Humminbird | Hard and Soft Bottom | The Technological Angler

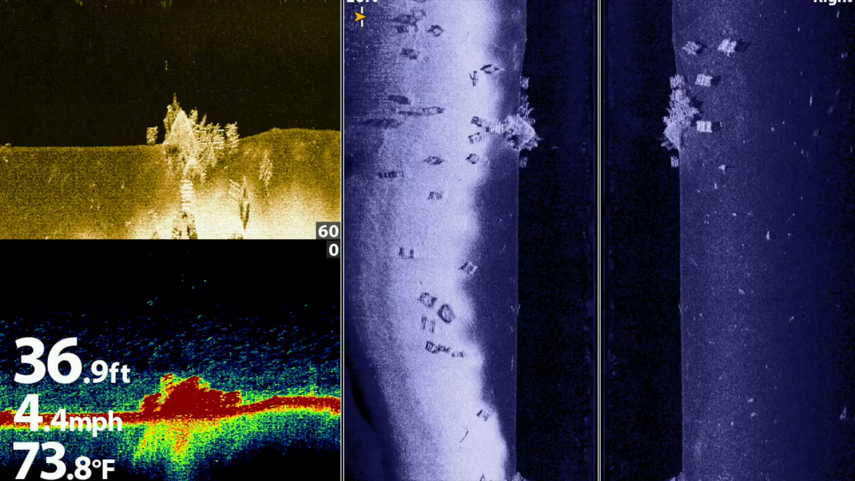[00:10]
On screen: depth 36.9 ft, water 73.8°F, speed 4.4 mph
also helps us to make better use of all the information that our fish finder provides.
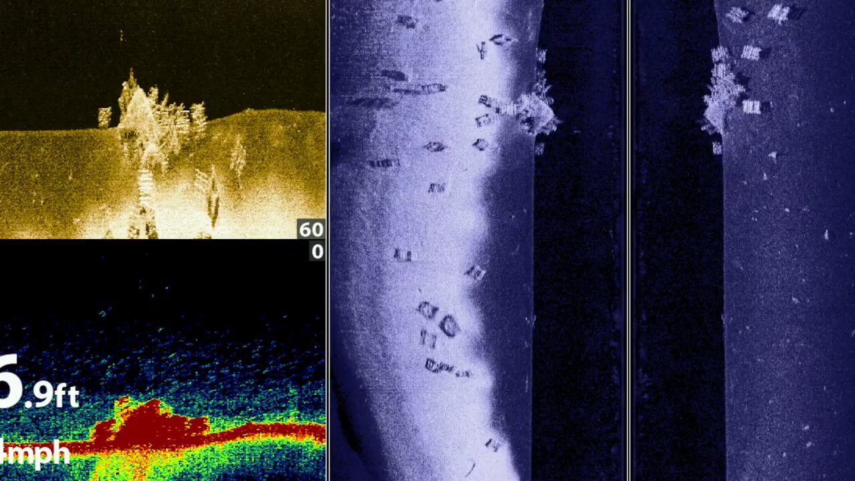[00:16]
In any of the imaging techniques, like side imaging, down imaging,
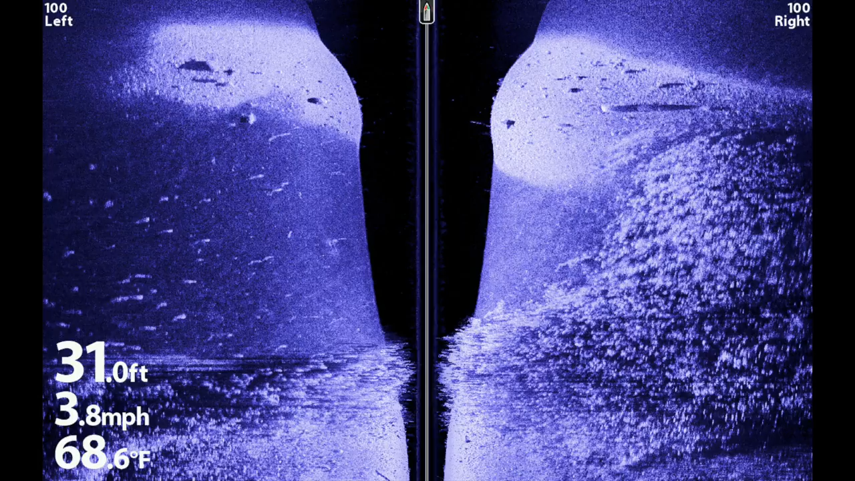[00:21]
On screen: depth 31.0 ft, water 68.6°F, speed 3.8 mph
or even 360 imaging, use the brightness of the bottom return to determine composition.
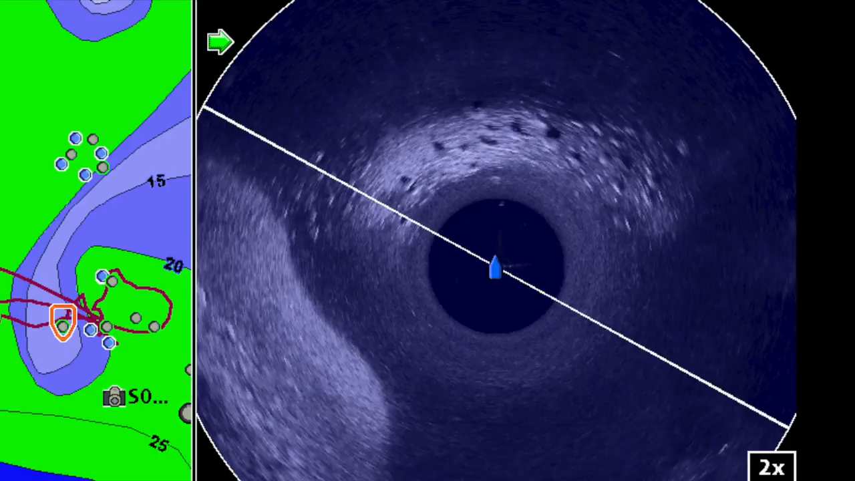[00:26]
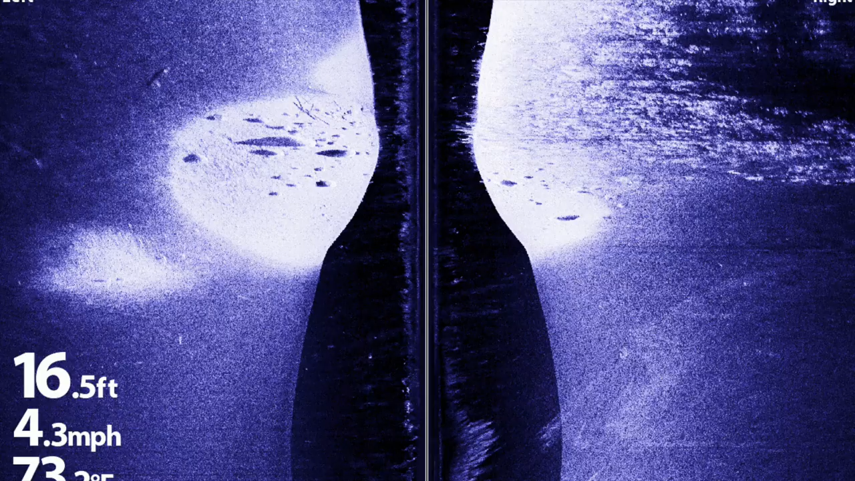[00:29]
On screen: depth 16.5 ft, speed 4.3 mph
In general terms, hard-bottomed areas,
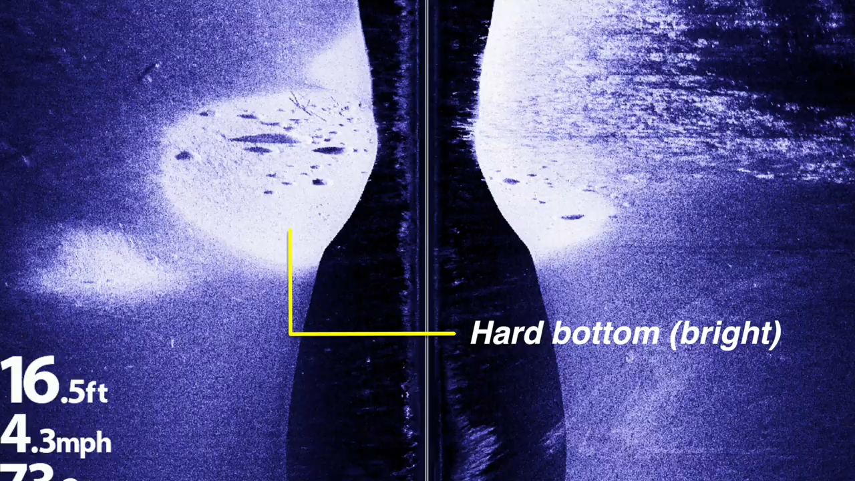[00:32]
On screen: depth 16.5 ft, speed 4.3 mph
like sand or gravel or rock, will appear bright,
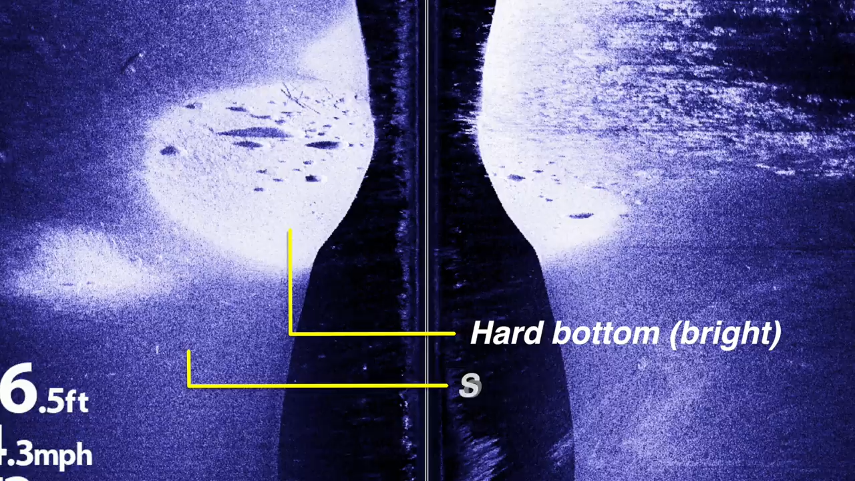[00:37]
while soft-bottomed areas, like mud or muck, will appear darker.
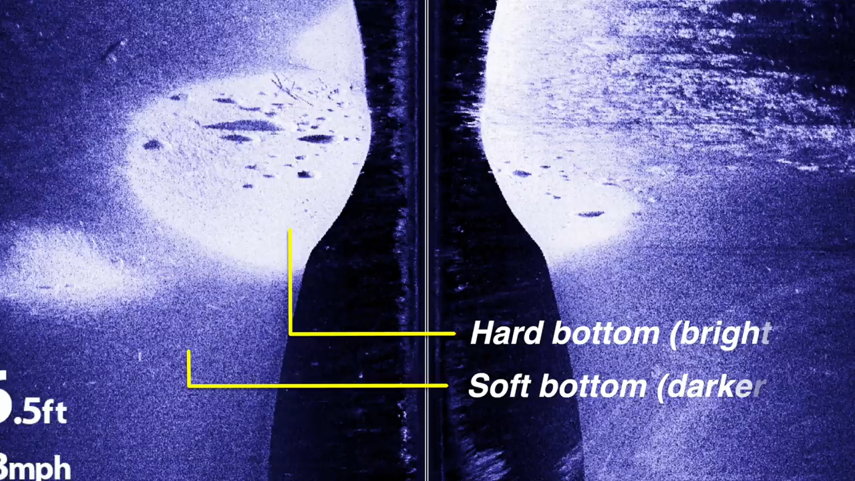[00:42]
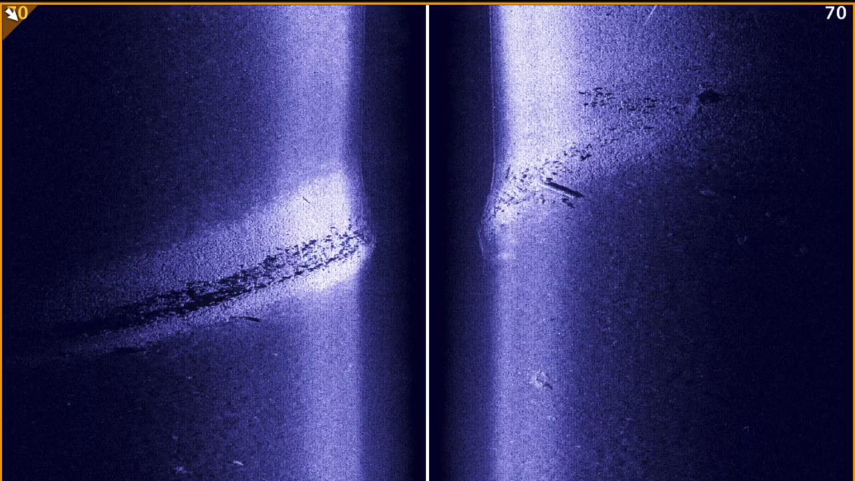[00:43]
Using bottom brightness to determine composition holds for most of the common imaging color palettes.
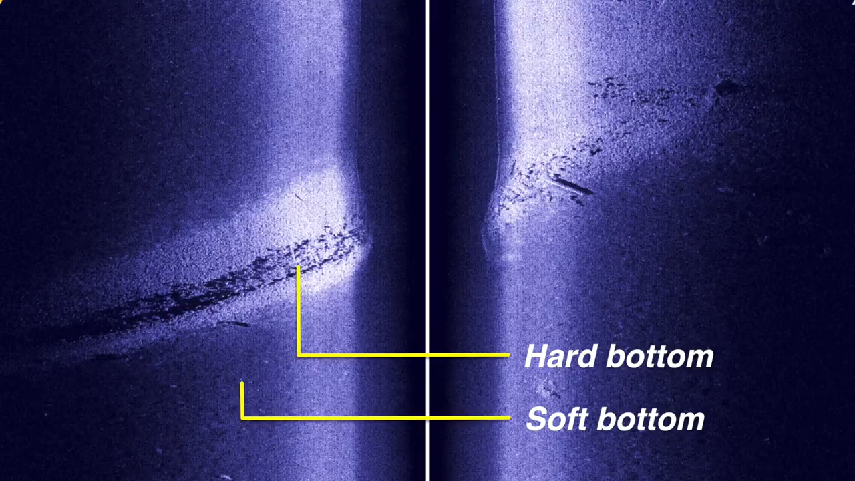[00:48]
However,
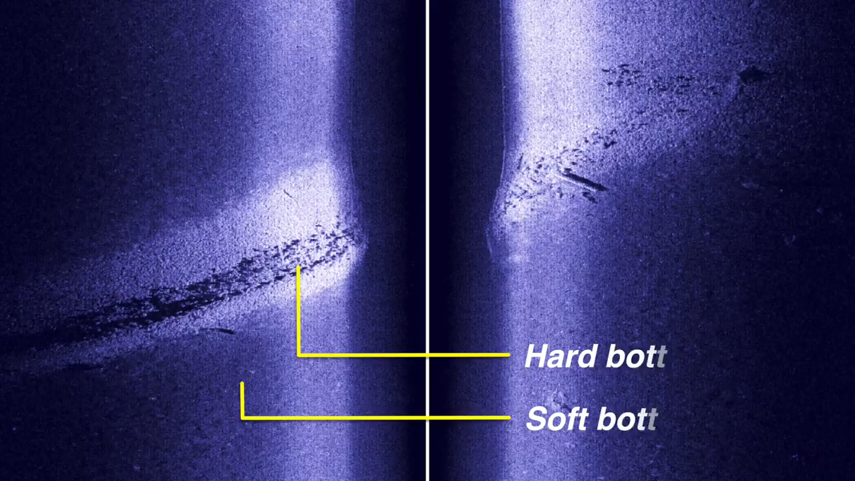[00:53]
if you use the red-green color palette, then hard-bottomed areas will appear red, while soft-bottomed areas will appear green.
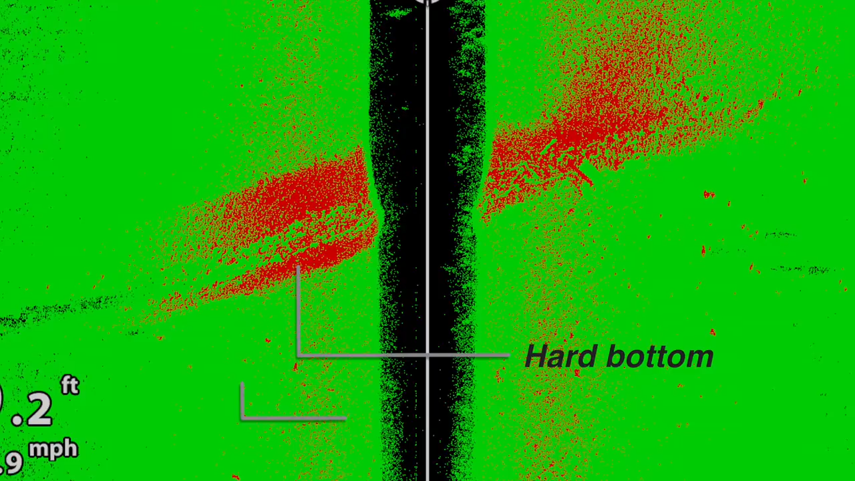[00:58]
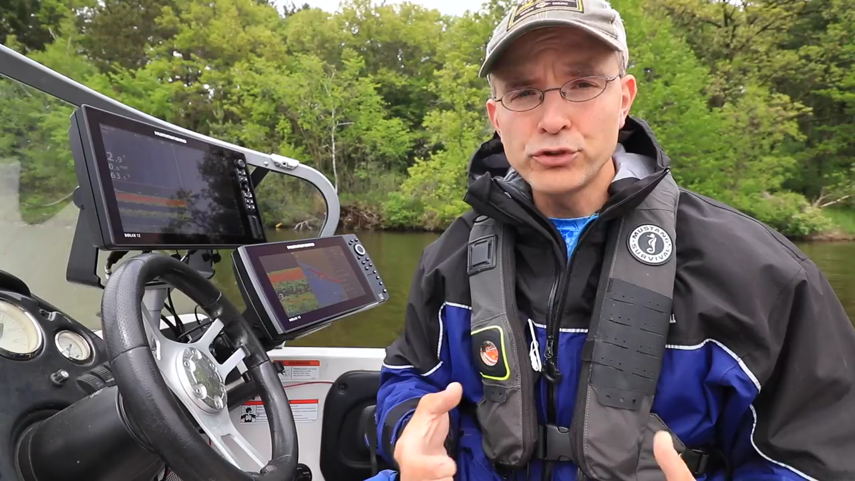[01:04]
In traditional 2D sonar, use the thickness of the bottom return as a way to determine composition.
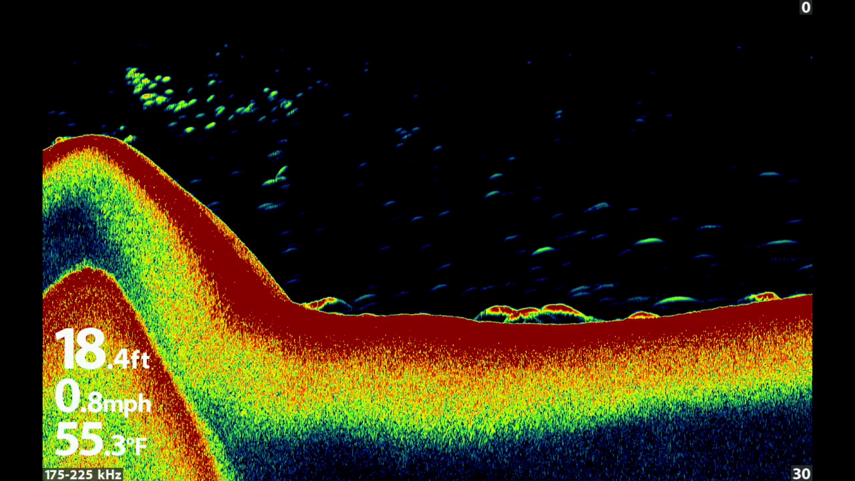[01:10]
On screen: depth 18.4 ft, water 55.3°F, speed 0.8 mph
Here, soft-bottomed areas will generally have a thick bottom return,
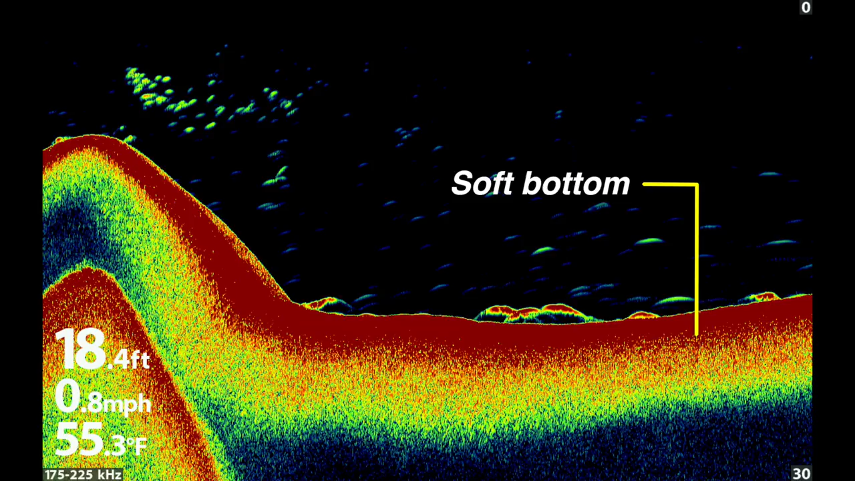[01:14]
On screen: depth 18.4 ft, water 55.3°F, speed 0.8 mph
while hard-bottomed areas will have a thinner bottom return and often a double or even a triple bottom return.
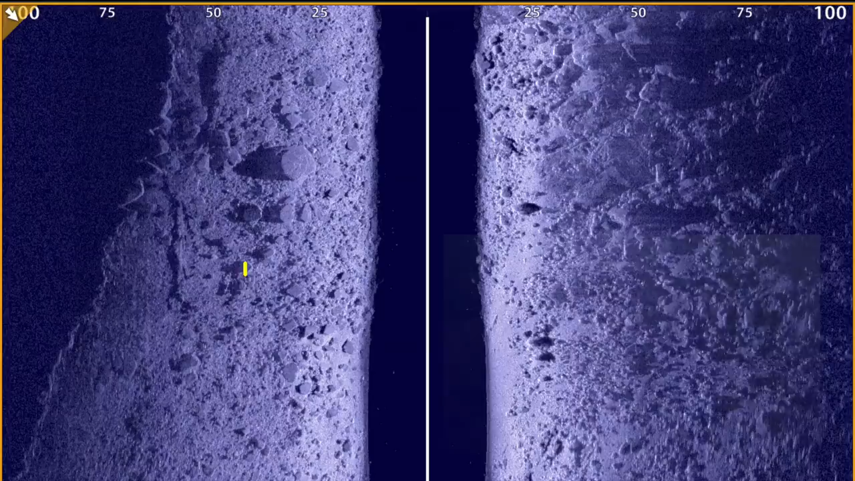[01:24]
Regardless of the sonar technique that you apply on the water,